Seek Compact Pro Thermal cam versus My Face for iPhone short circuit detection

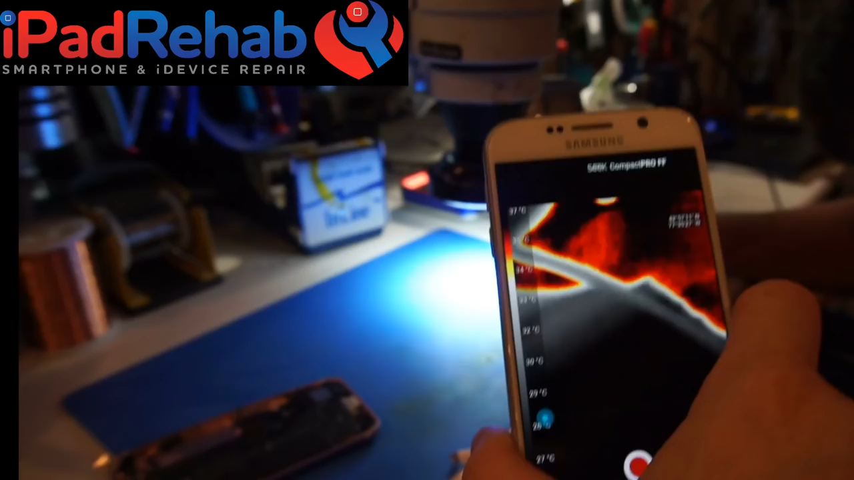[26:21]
i'm holding this camera and the other camera okay and we're
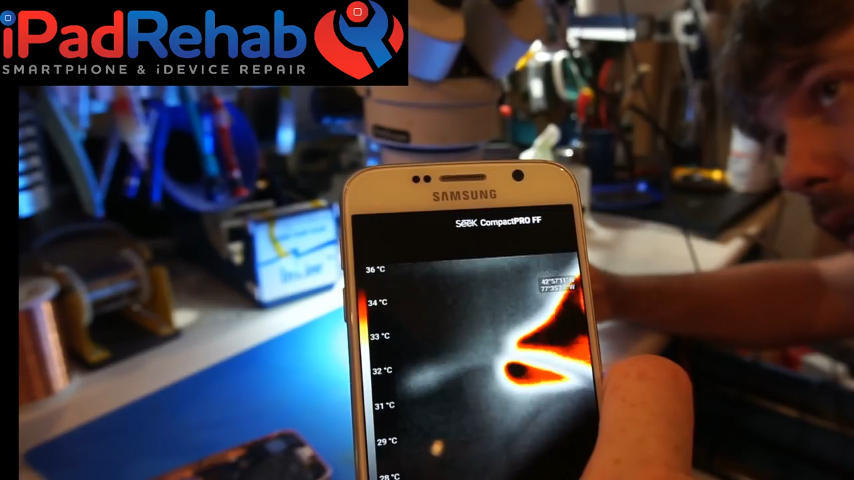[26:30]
On screen: scale top 36°C
looking to see did we get that prompt i'm i'm getting the
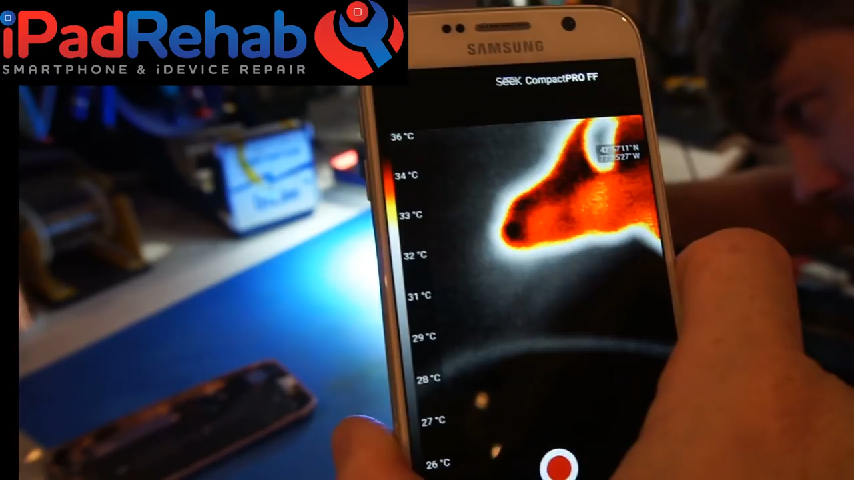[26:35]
On screen: scale top 36°C, scale bottom 26°C
flashes but i have to keep doing it see now the thing is having a hard time not looking at your hand
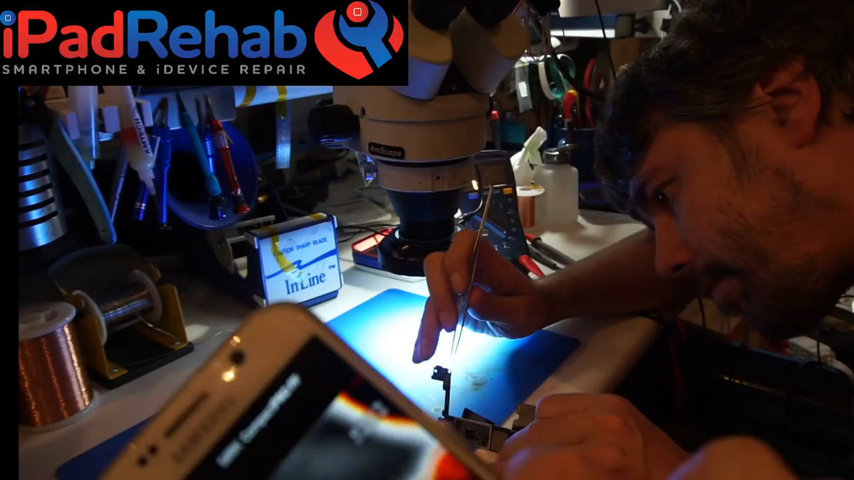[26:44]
we'll bring it right in close okay all right here we go all
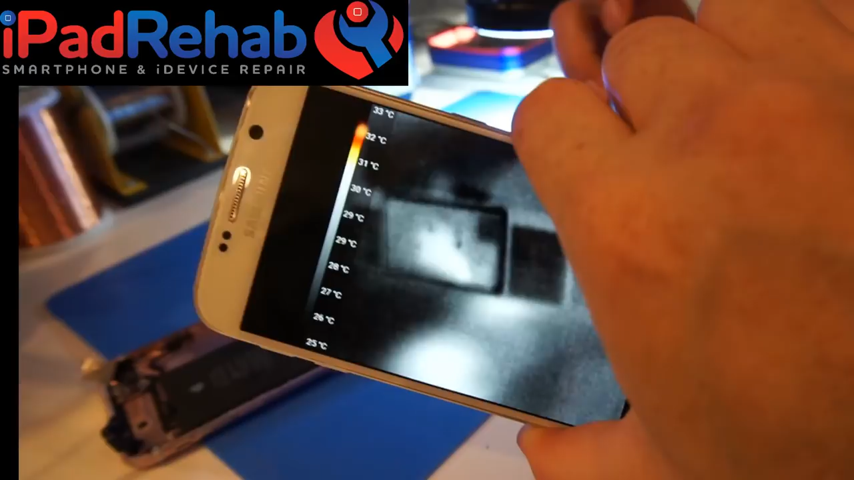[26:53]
On screen: scale top 33°C, scale bottom 25°C
right there we go yeah there you go so that is on that side you can definitely see that that you can see the pmic lighting up and that cap and it yeah the one that has the brown end mm-hmm yeah well it's you can't tell between that area
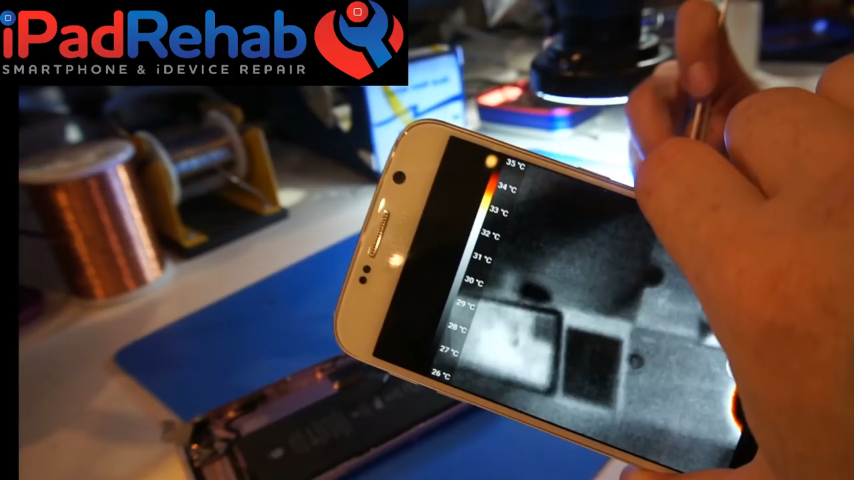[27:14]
On screen: scale top 35°C, scale bottom 26°C
oh you can't tell the resolution is not it's not great enough let's get it closer
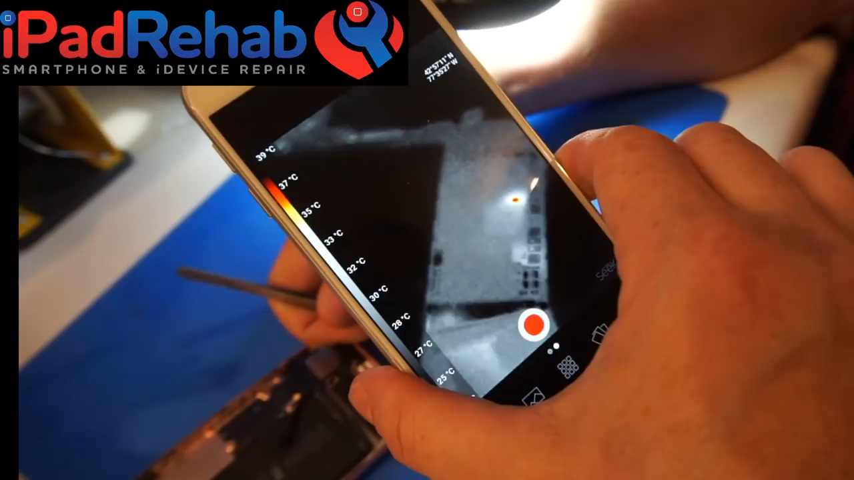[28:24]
On screen: scale top 39°C
oh boy so it's really not able to differentiate the crack from
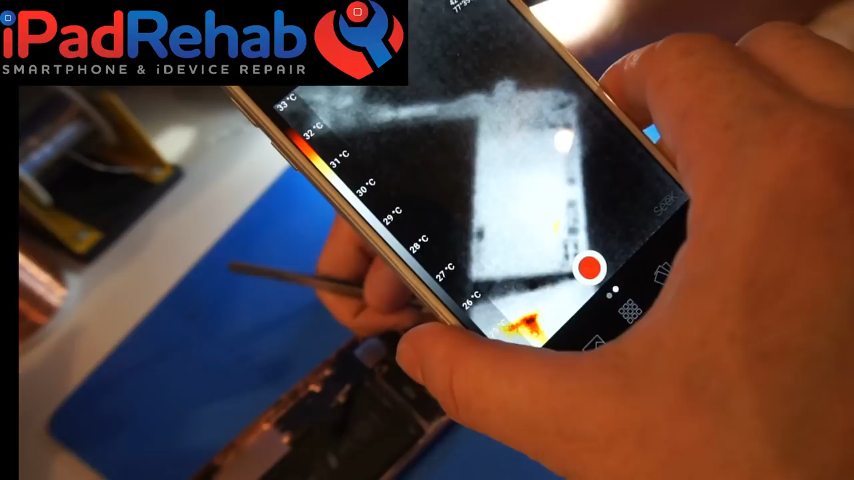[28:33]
from the other side so camera says they're both the same
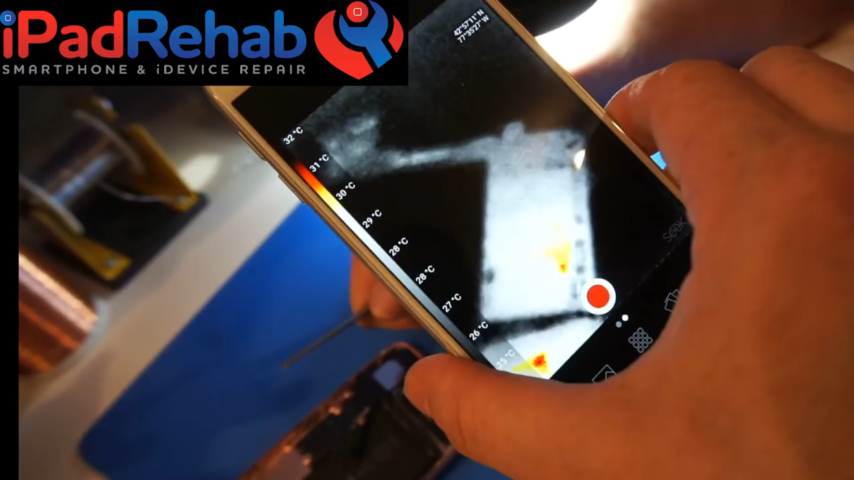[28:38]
On screen: scale top 32°C
you know the same amount of heat so camera verse camera
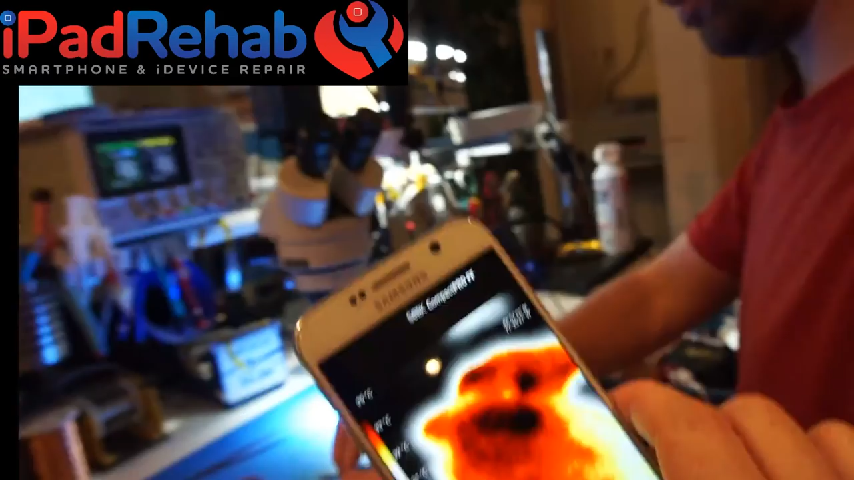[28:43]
can't help us any more than cheap method on this one but it certainly is a lot faster
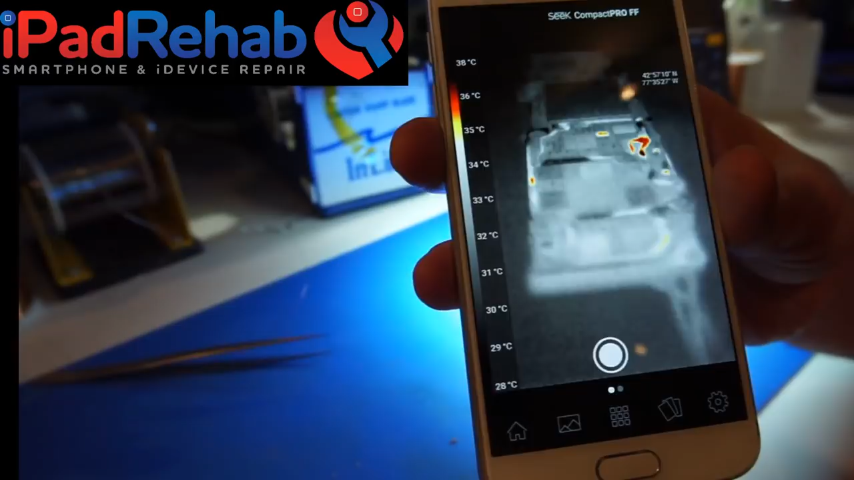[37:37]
all right connected and the transistor is hot yeah
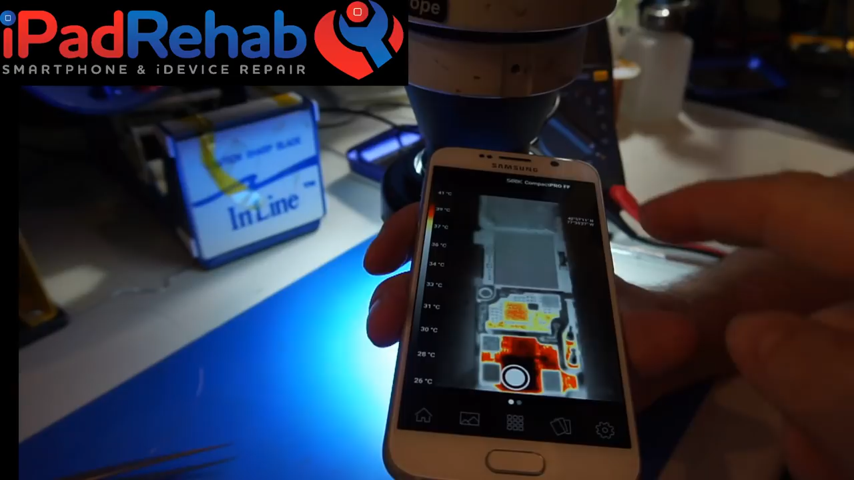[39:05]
exam that the short is way up here at the crack on audio i see